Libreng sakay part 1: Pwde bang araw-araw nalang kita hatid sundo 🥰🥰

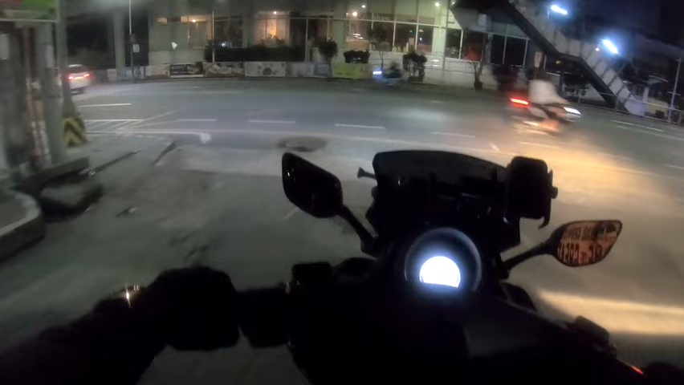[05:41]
Daya pa sasakyan, no? Madilim pa ngayon ang ano, no? Alasing ito.